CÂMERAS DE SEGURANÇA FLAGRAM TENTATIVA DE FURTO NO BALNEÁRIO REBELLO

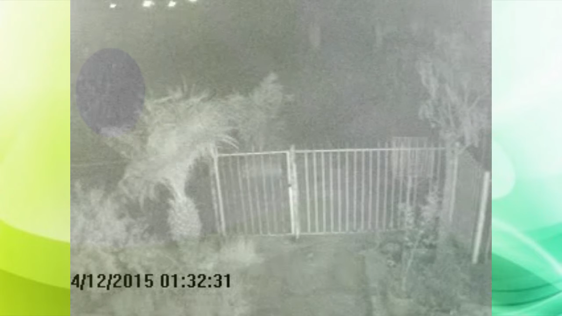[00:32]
Ao levantar-se, o dono da residência ouviu passos e bateu na janela da casa, assustando um ladrão que fugiu. Como a residência tem sistema de monitoramento por câmera, o proprietário foi verificar o que tinha acontecido. Para sua surpresa, dois homens passaram em frente à casa por volta da uma e meia da manhã. Menos de um minuto depois, um deles voltou e tentou abrir o portão de visita da casa. Como estava cadeado, ele tentou abrir o portão de acesso à garagem. O homem ainda voltou no portão de visita e, depois, tirou o portão da garagem do lugar.